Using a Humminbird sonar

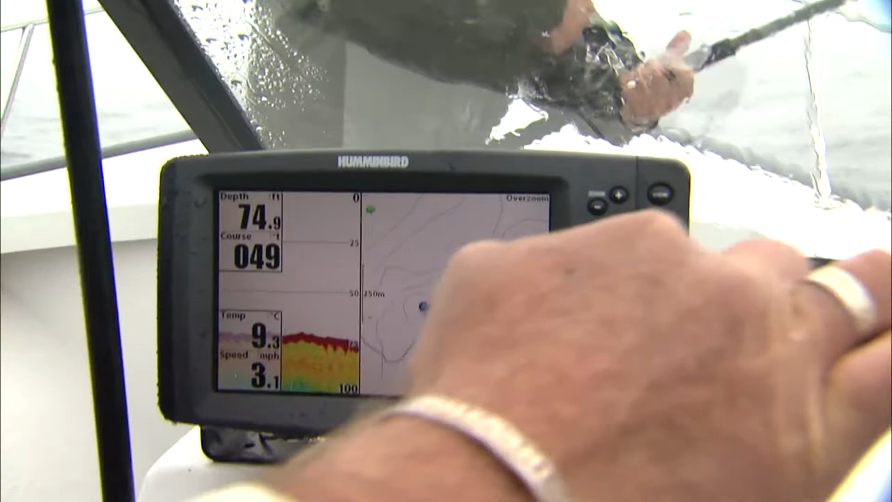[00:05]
On screen: depth 74.9 ft, water 9.3°C, speed 3.1 mph
You can see here we've got a Hummingbird 997C. This unit has a GPS and everything. And I'm just turning around.
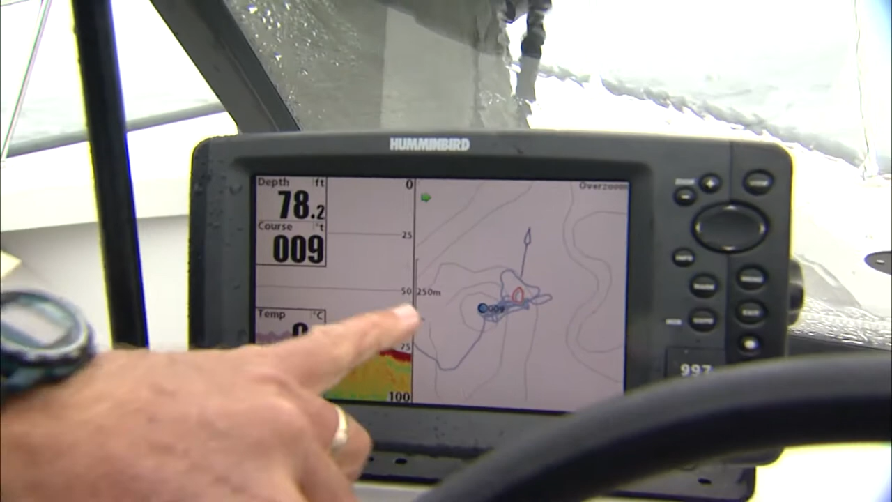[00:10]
On screen: depth 78.2 ft
On this side of the screen is our chart. So we are way out. I'm just going to zoom out here so that you see where we are. Off the northeast coast of Newfoundland.
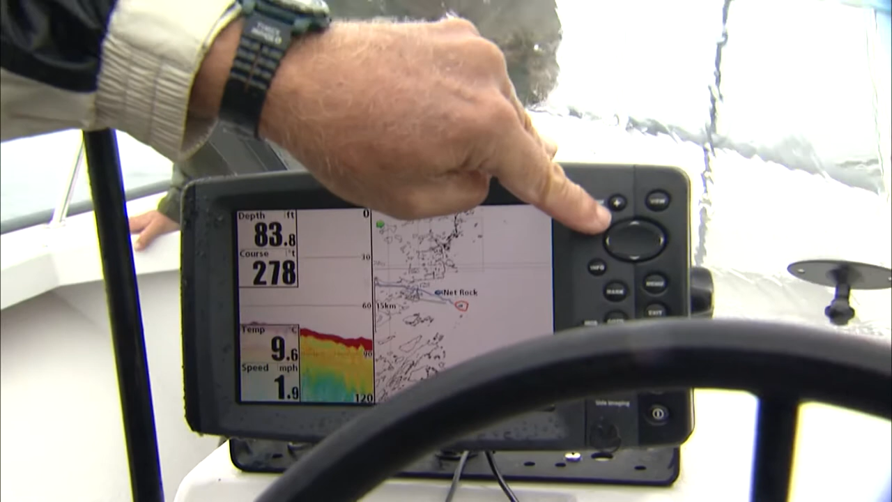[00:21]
On screen: depth 83.8 ft, water 9.6°C, speed 1.9 mph
Okay, so I've got to still watch where I'm going here. So this is the province of Newfoundland. And we should be able to see Gander pretty soon here.
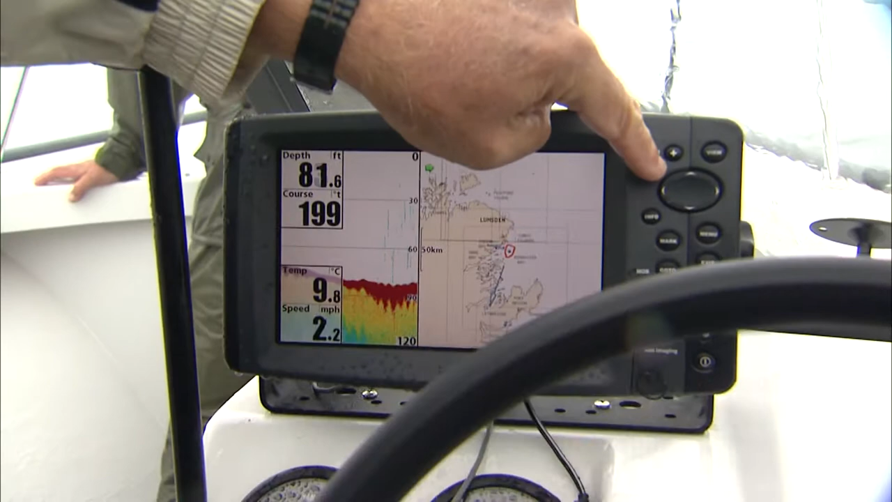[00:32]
On screen: depth 81.6 ft, water 9.8°C, speed 2.2 mph
Let me see if it shows it. One more time out here. Okay, well, there's the big scale. So there's Newfoundland. And we're right up here, right on the coast.
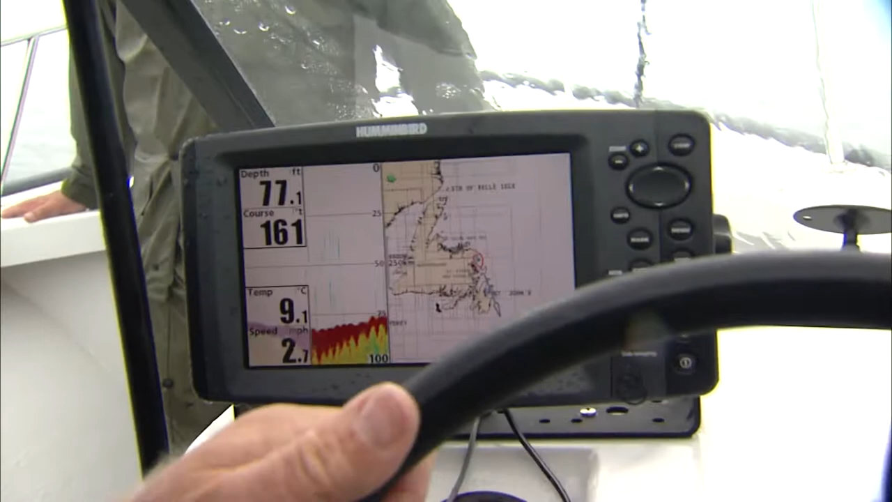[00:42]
On screen: depth 77.1 ft, water 9.1°C, speed 2.7 mph
And I've got to slow down a bit. So on the left-hand side, it's telling me my depth. So I'm just going to zoom back in so that you see our trail of where we've been getting the fish. Because we're fishing way out.
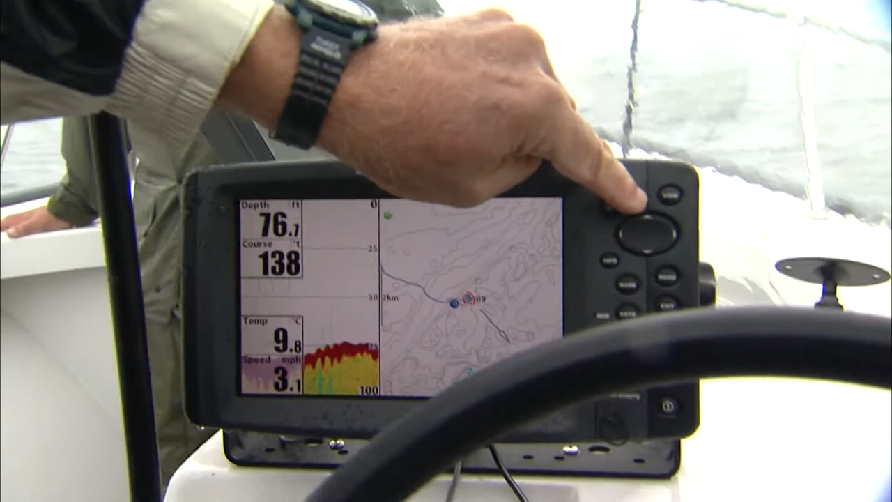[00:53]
On screen: depth 76.7 ft, water 9.8°C, speed 3.1 mph
So there's the spot. And I've just got to turn the boat again. We're fishing a pinnacle. So on the left-hand side, you can see that it was shallow, 87 feet.
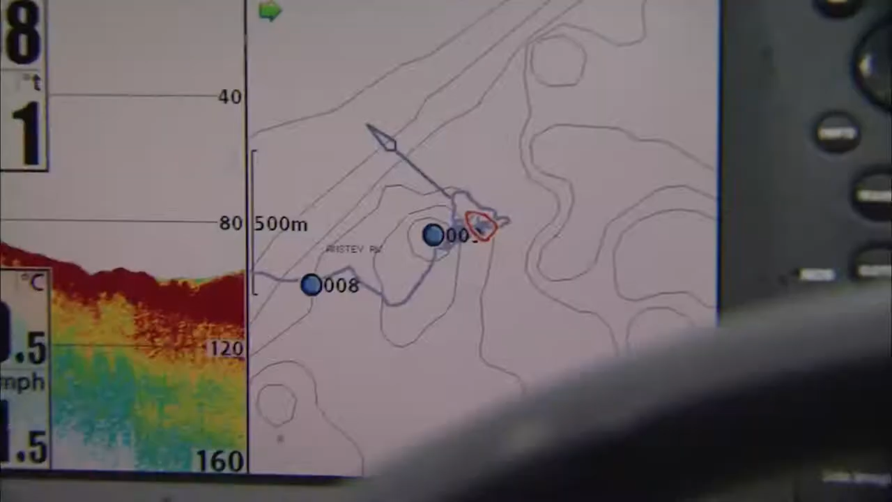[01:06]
You can see that we've marked the two way points that we've got here.
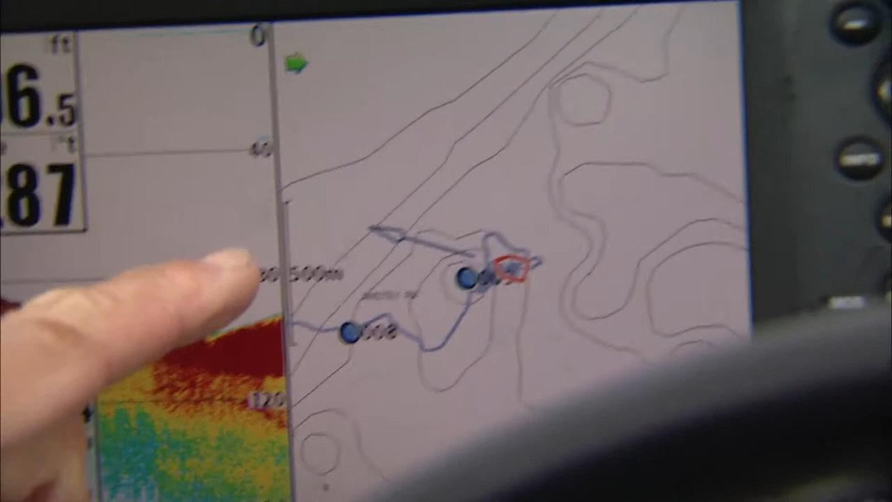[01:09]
This is deeper water. And that's the pinnacle right there, the rock. Okay, I've got to just go a little bit to the right here.
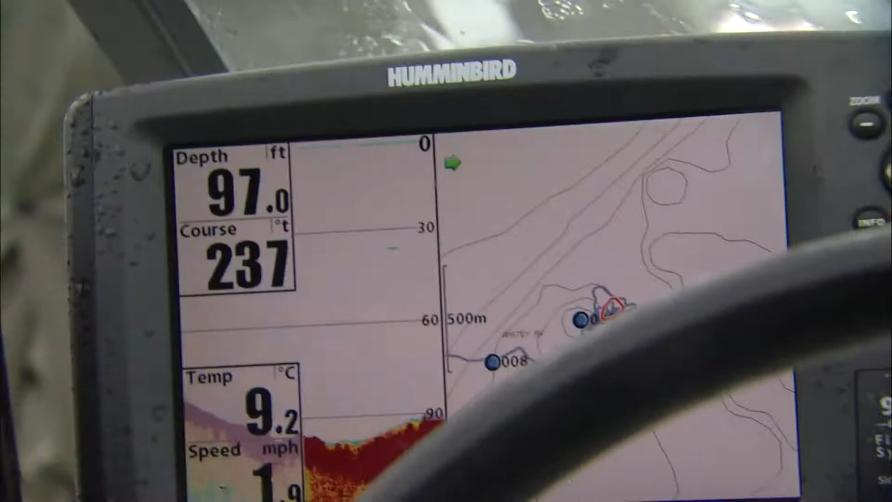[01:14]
On screen: depth 97.0 ft, water 9.2°C
Come on. I want to head right for there. And the closer I get, I'm going to zoom in.
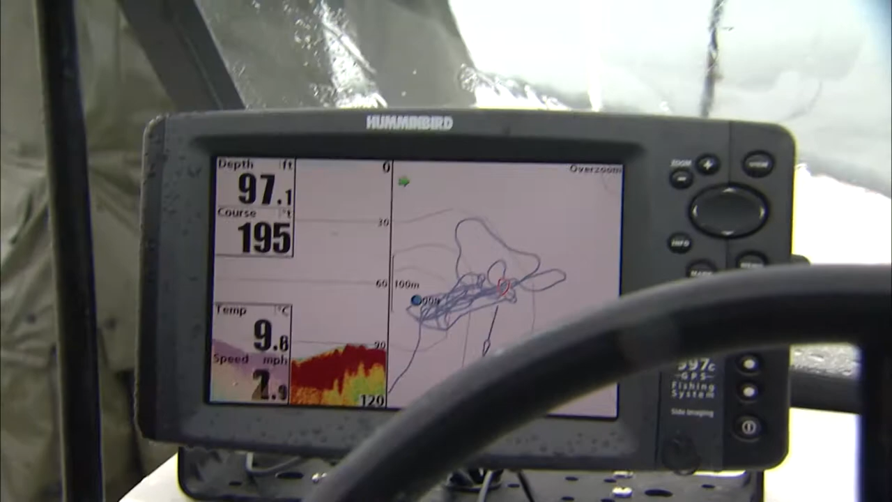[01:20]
On screen: depth 97.1 ft
So you can see the trail of how we are fishing here.
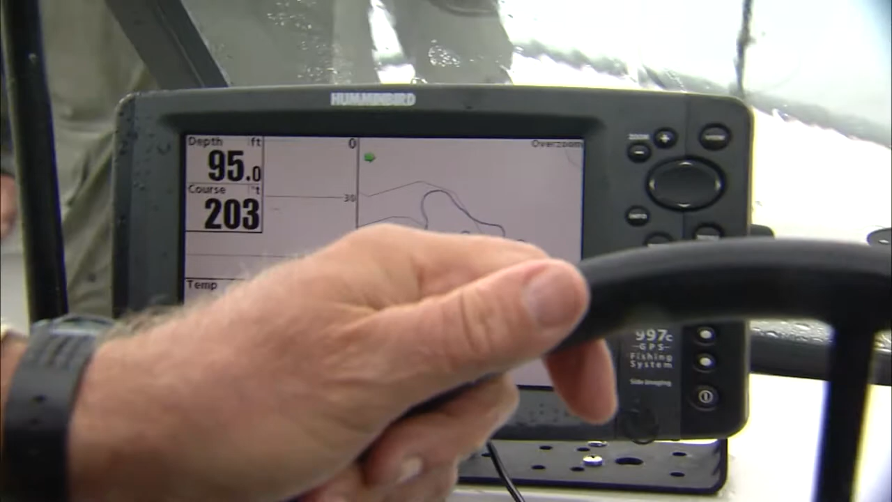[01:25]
On screen: depth 95.0 ft
Because remember, out here in the Atlantic, we've got tidal currents. So the whole time you're moving.